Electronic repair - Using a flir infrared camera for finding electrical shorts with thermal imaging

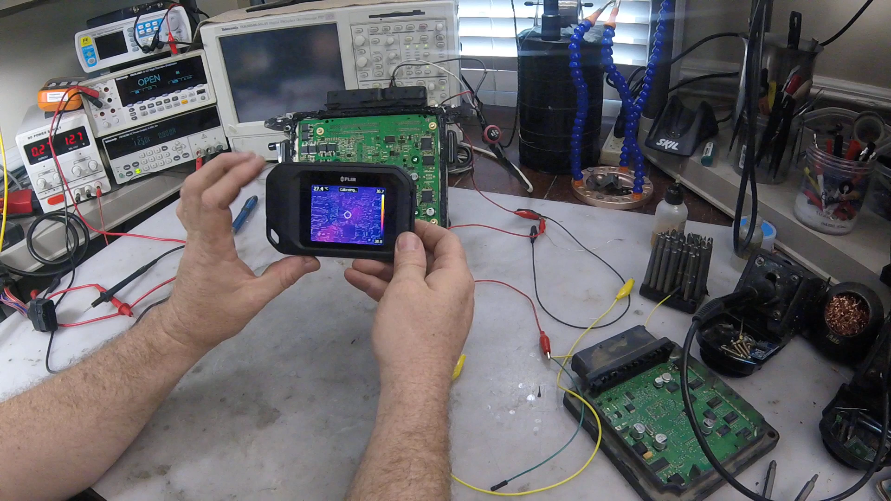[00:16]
So I'm going to try to use an infrared camera just briefly to see if I can't see if I can find anything shorting out.
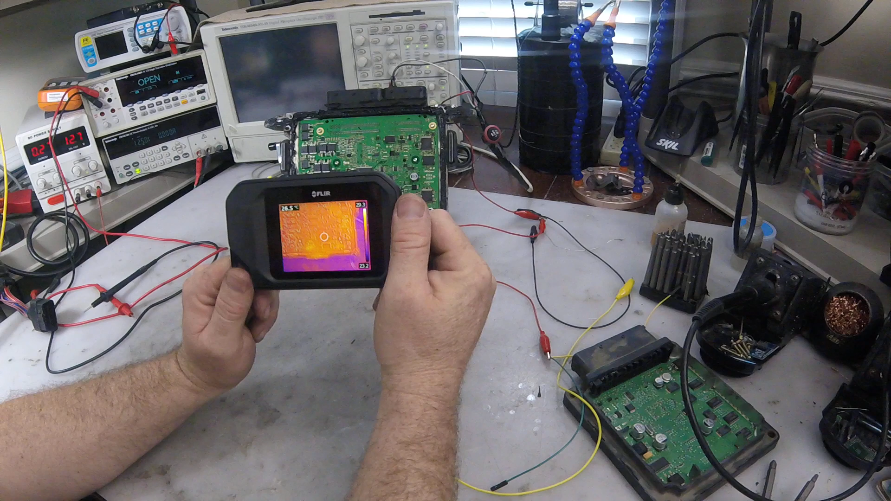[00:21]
I'm going to turn the power on and you'll see my voltage drops to like 3 volts and my amps go all the way up to 3 which is what I have it capped at.
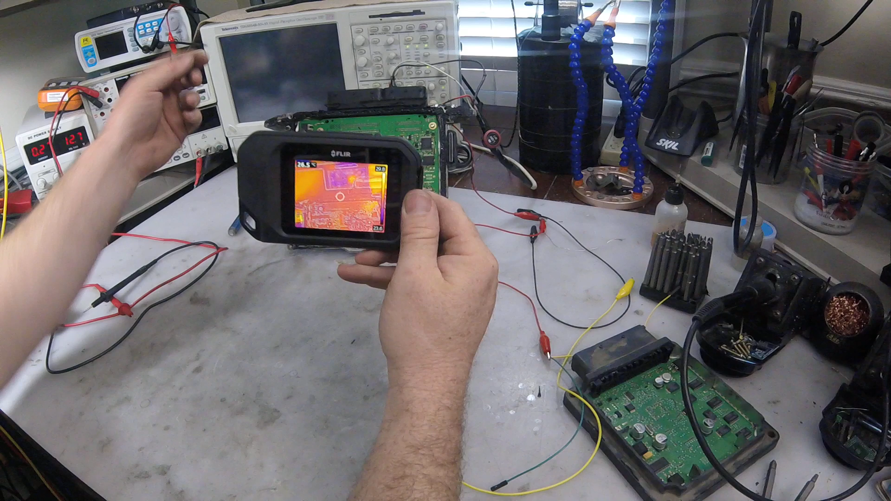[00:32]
And right away we see something heating up over here.
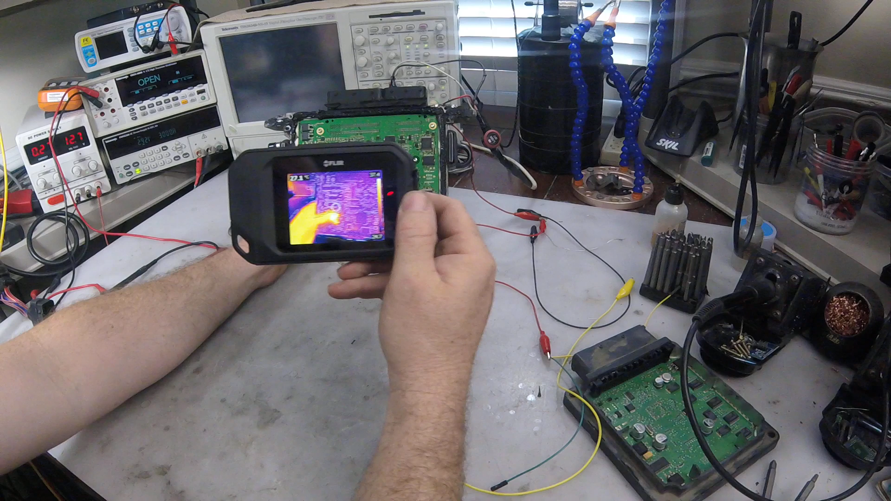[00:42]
The resolution is not too good on my infrared camera here. This is a FLIR C2.
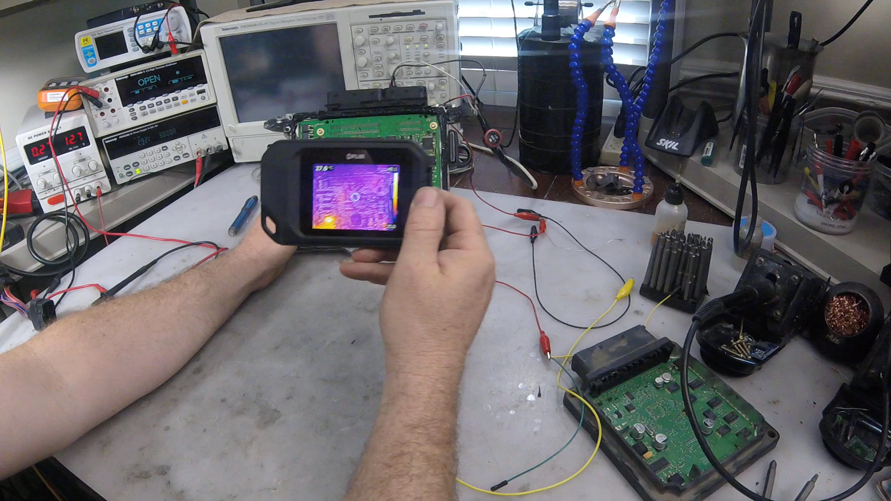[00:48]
But usually it's good enough to find close.
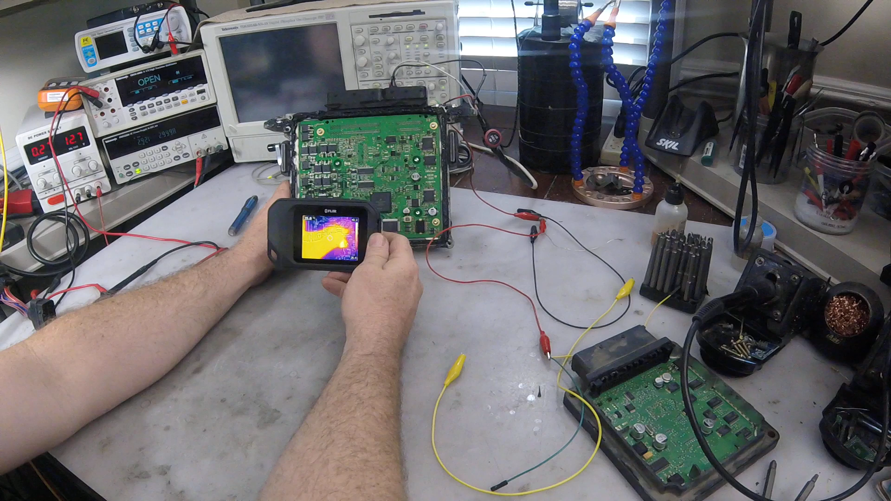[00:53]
And then you can feel with your finger the rest of it. But it's definitely something here shorting. Can't quite find it. Looks like it's probably... This guy.
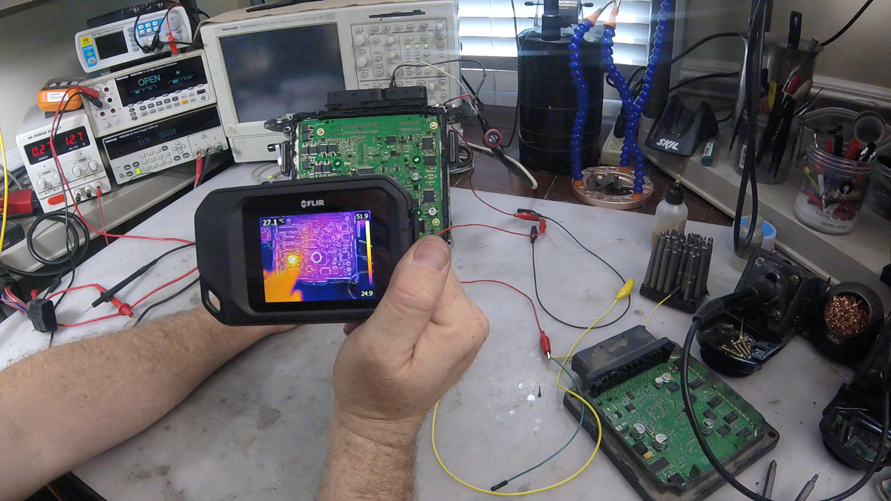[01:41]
On screen: spot 27.1°C
And... I mean that's really all I see. So it's definitely something over here. Oh yeah. It's starting to feel it now. Are you filming? Mmhmm. There it is. It's this guy right here. Yep. Oh. It got hot too. So let me cut this off.
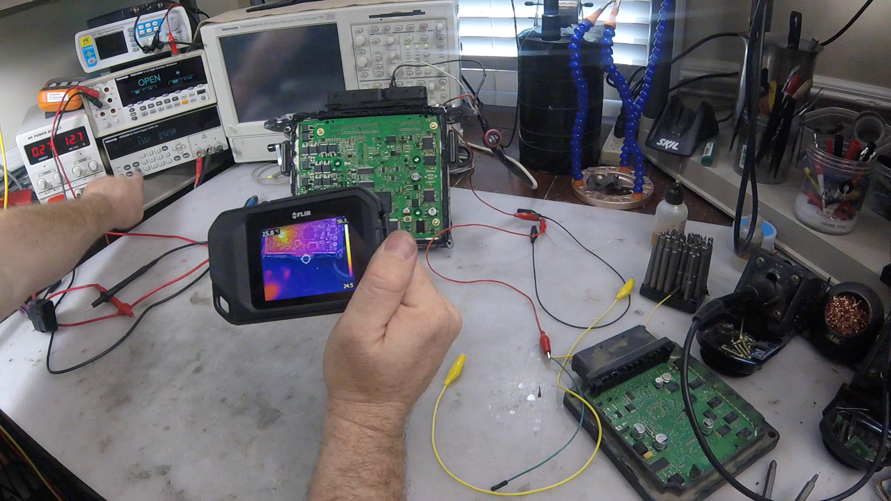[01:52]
And there you go. That's uh... I don't use an infrared camera too much. But once in a while it's pretty useful.